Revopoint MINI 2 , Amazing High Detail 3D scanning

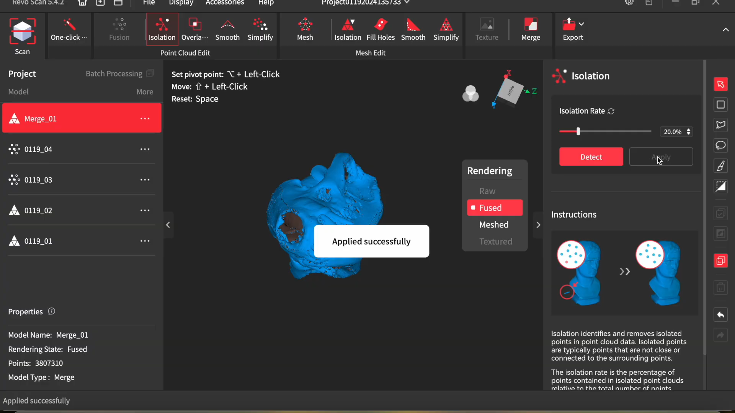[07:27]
Here I'm just picking out all those isolated bits and deleting them.
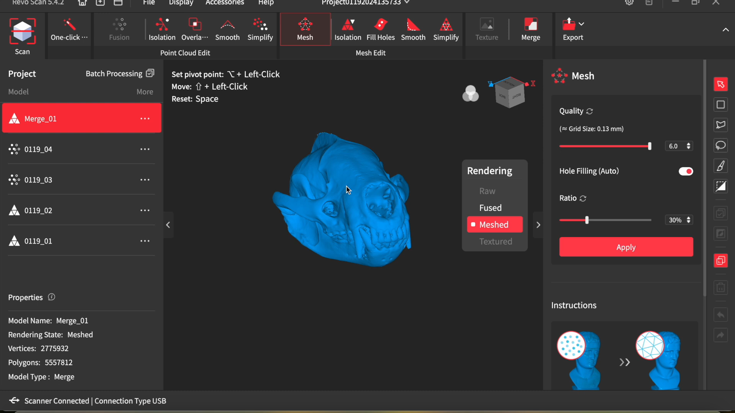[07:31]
You can do this at several different stages in the processing. Sometimes after you've meshed the model you might find you've got a few more little isolated islands.
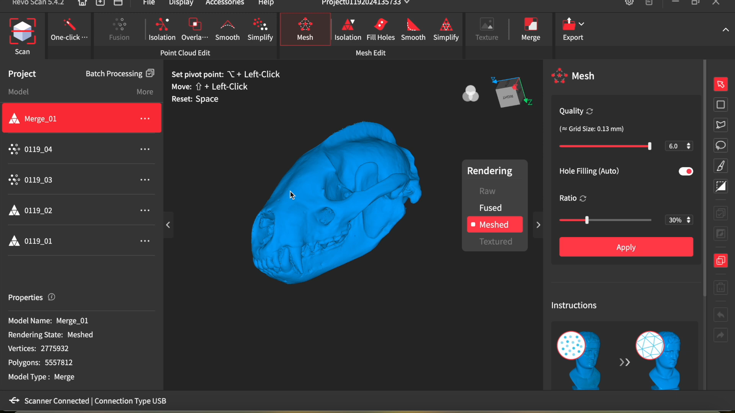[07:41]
So check the isolation again and you can delete those. Very, very quick and easy to use the software is.
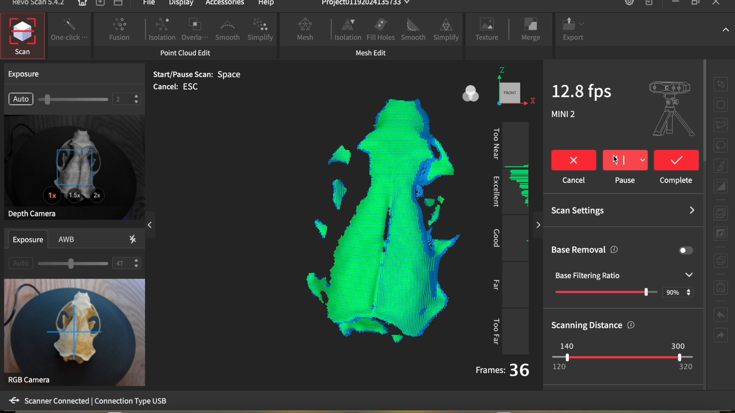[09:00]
It would be a good test as to whether it can pick up all the teeth and everything.
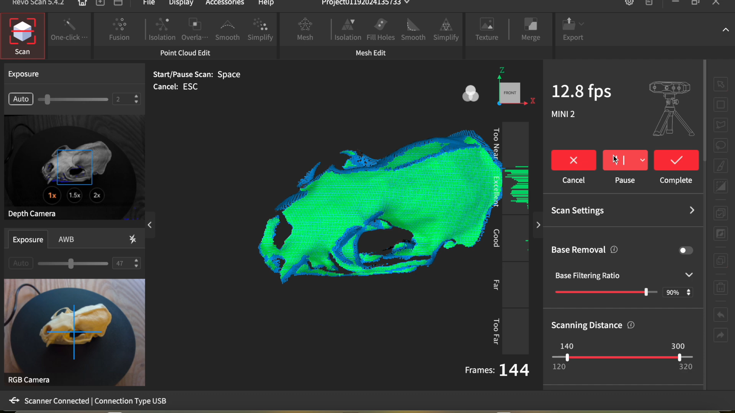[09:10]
So just doing the same thing, same process.
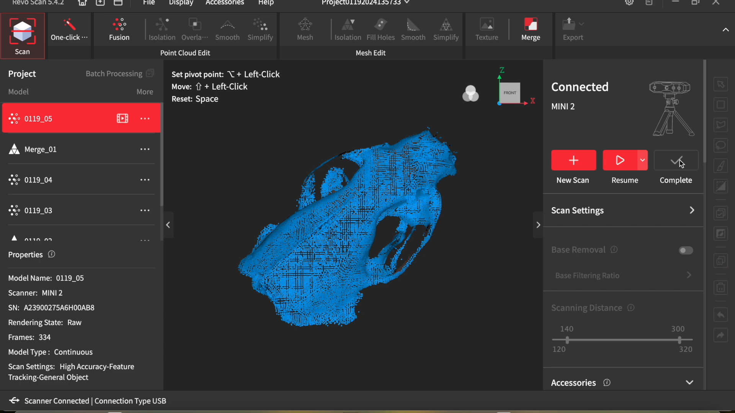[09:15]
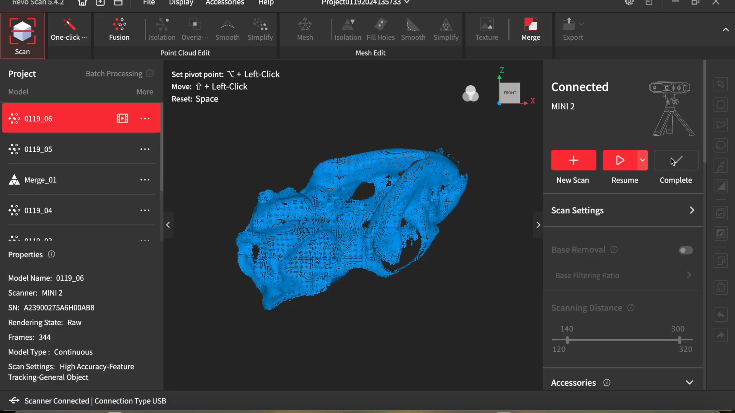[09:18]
I've sped up some of this, just so you can see how it all works.
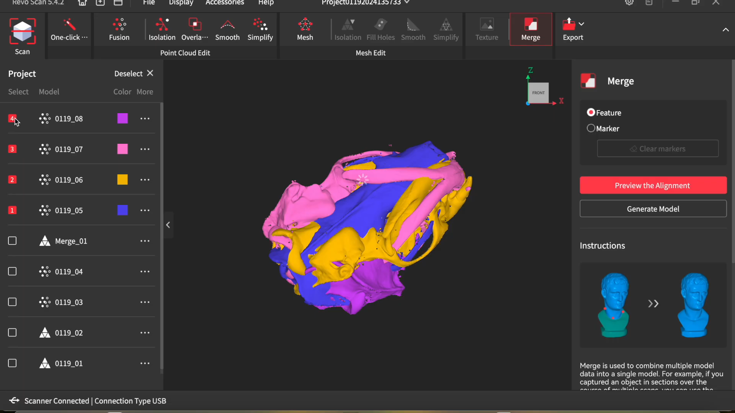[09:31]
Here I'm merging the fused point clouds.
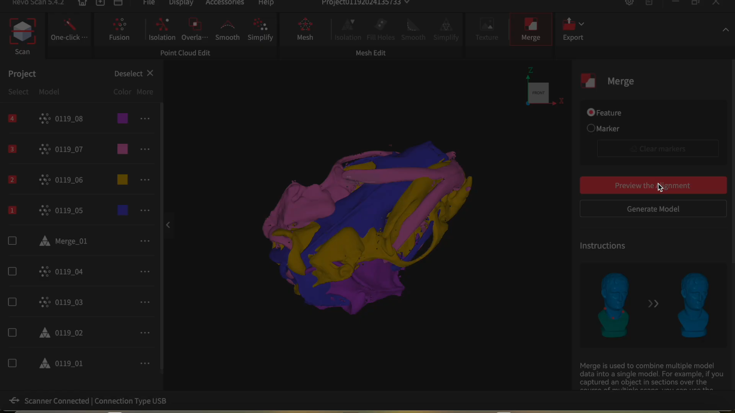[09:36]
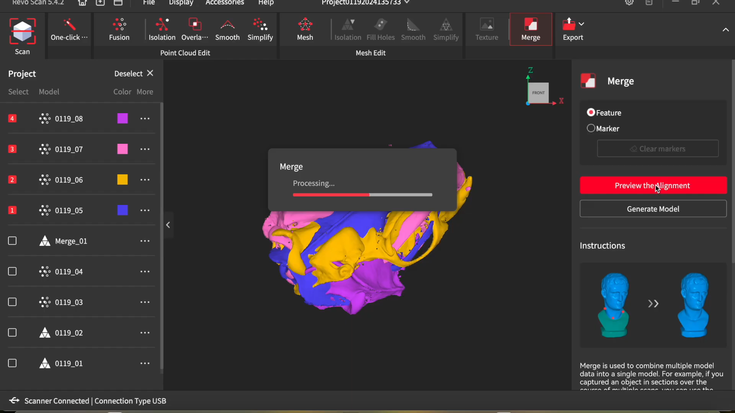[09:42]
You can see there, it failed to merge them. I'd put too many together with not enough overlap. The beauty of this software is it's very easy to select which scans you want to merge.
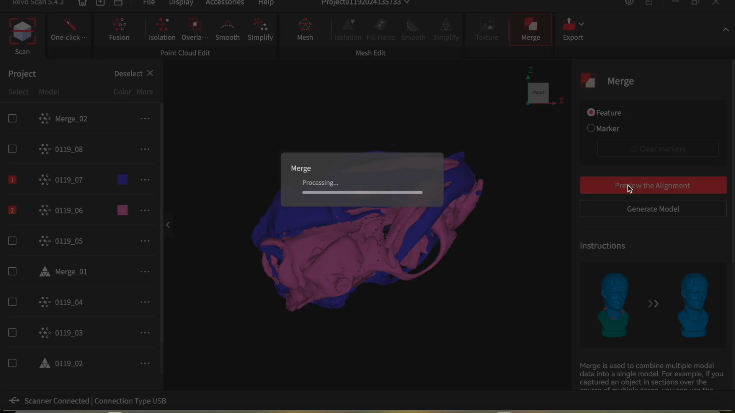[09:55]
And sometimes it works much better to merge them in pairs.
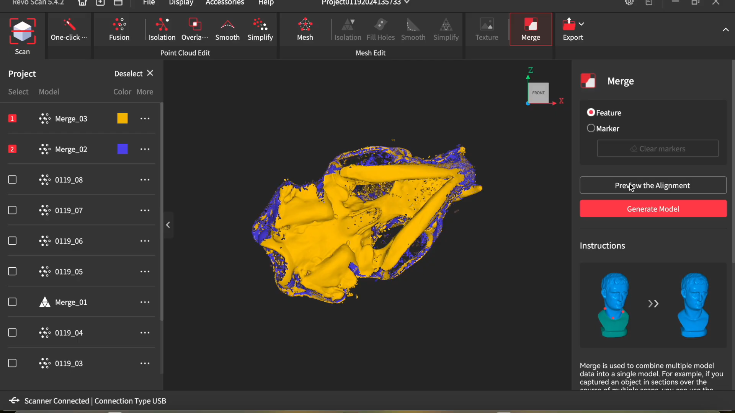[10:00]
And then merge the two merged scans.
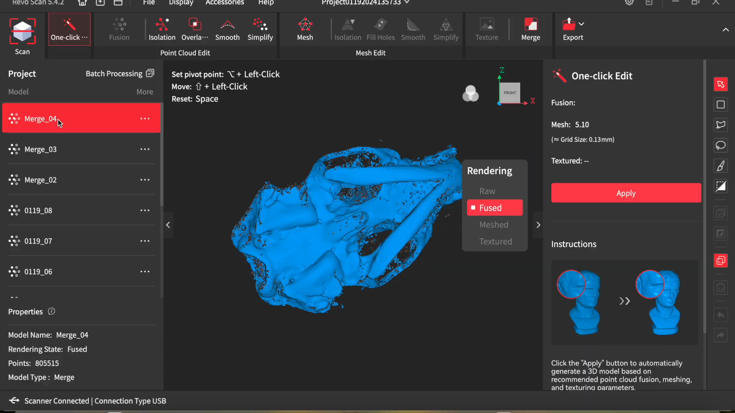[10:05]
But you can go back and redo it and try different things and try merging different scans together to get the best result.
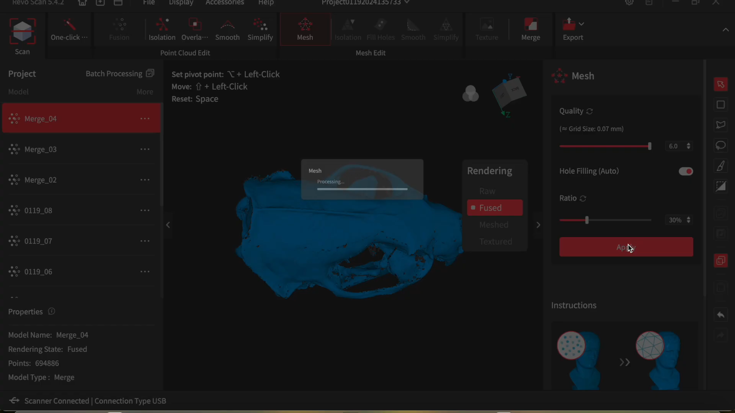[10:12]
And then processing. I've sped up some of this footage as I say.
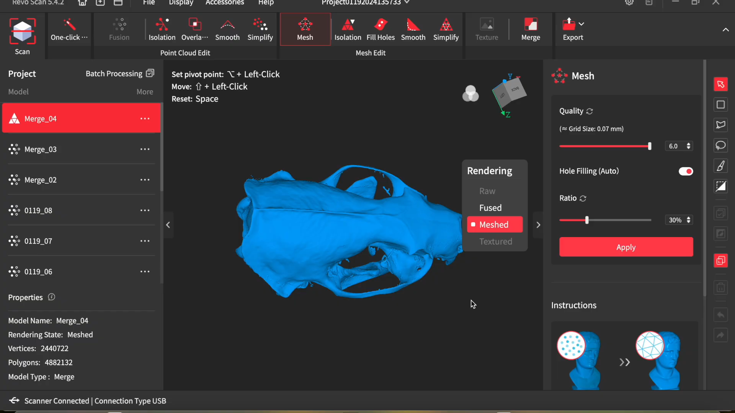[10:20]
I'm very pleased with that.
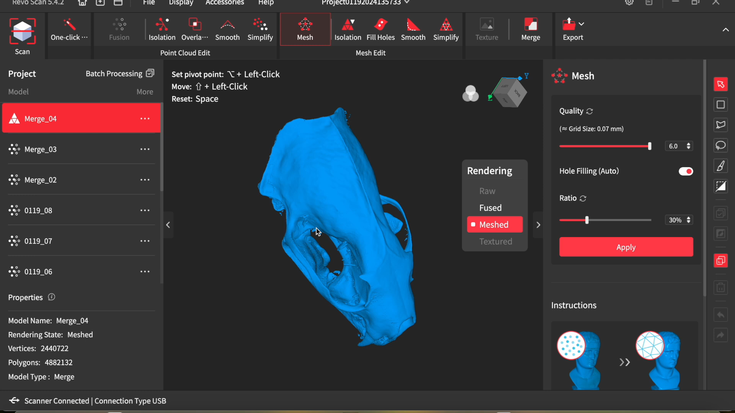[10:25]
Considering how small that skull is. That is amazing.